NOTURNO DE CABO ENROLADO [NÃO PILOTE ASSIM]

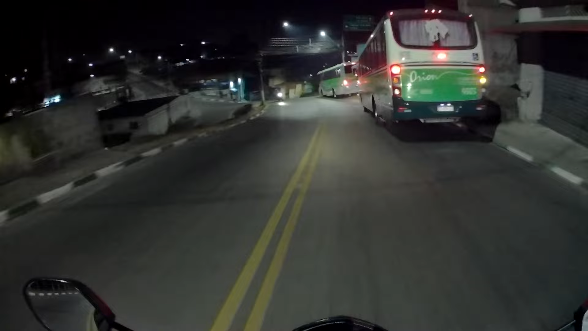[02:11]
opa, deixa eu dar uma buzinadinha aqui Que às vezes tem alguém atravessando a frente do busão
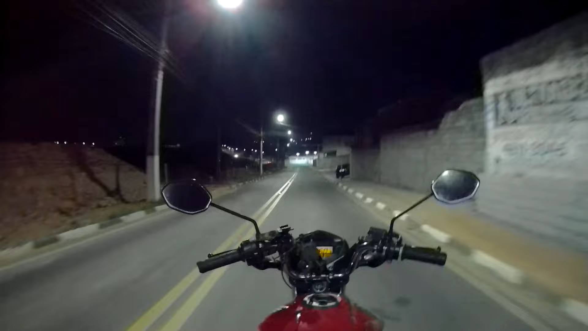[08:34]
Quando você é fã do cara, né, mano É da hora Isso aí Tô de volta Desligou o motor Já era Chegamos na quebrada Do 108 Isso aí Tamo junto, rapaziada Ó, foi um videozinho simples Comenta no vídeo aí Se vocês curtem Quer mais os vídeos aí de
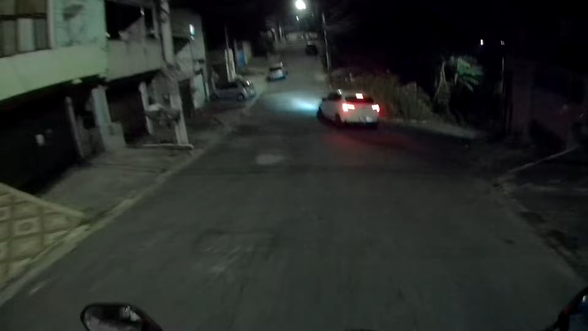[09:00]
O cara nem me viu Que eu tô todo apagado Se vocês querem os vídeos aí de De As entregas Fechou?